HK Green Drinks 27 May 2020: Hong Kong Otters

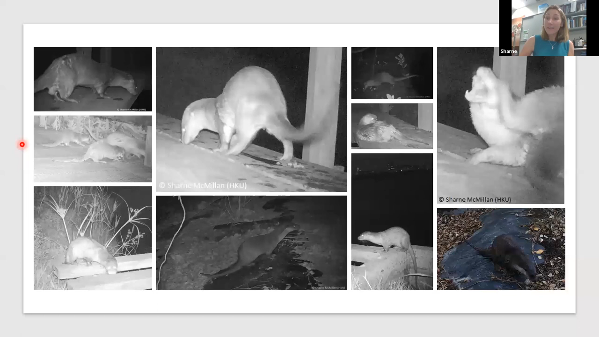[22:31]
So this was really exciting to know that otters are breeding, that there are safe areas for them to rear their young, and that we can see population growth. We also pick up all of the other wonderful wetland wildlife.